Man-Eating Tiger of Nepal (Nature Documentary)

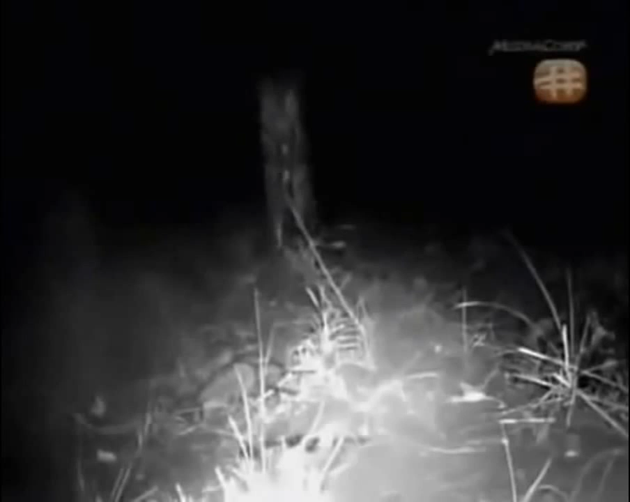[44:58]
oh that is her that is definitely her
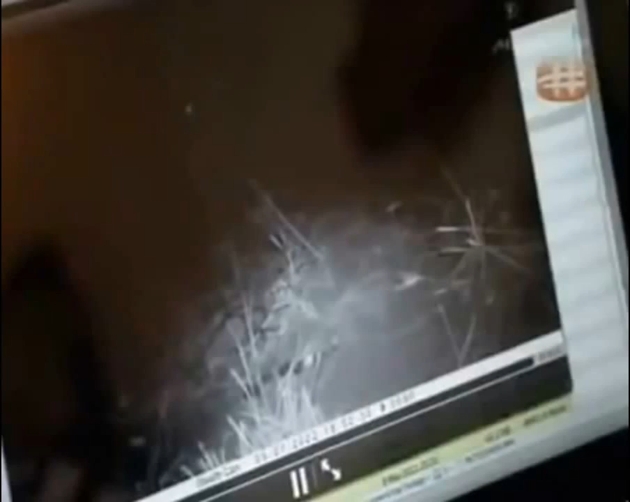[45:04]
this is ngara pothe this is the claw this is a tiger that has been responsible for possibly ten people's deaths
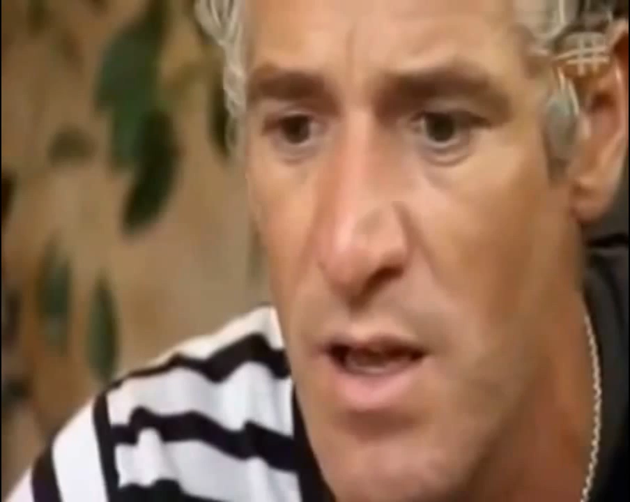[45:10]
this is a tiger that has probably only ever been seen by the people that she's killed and we've got her
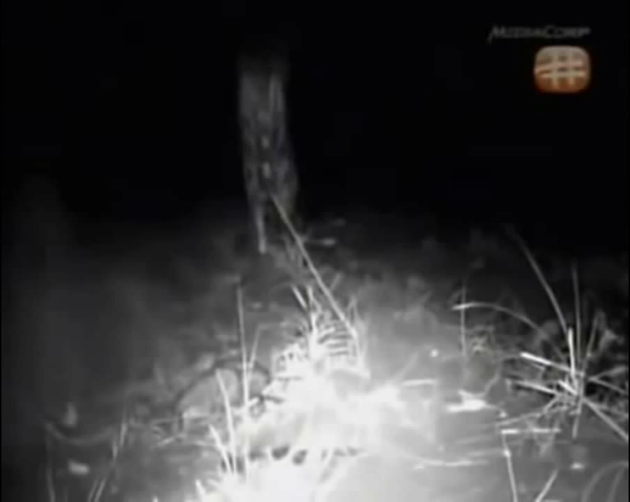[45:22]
this fleeting glimpse could be the very first image of the claw on film and even though her face is hidden the shot does reveal crucial evidence she doesn't look like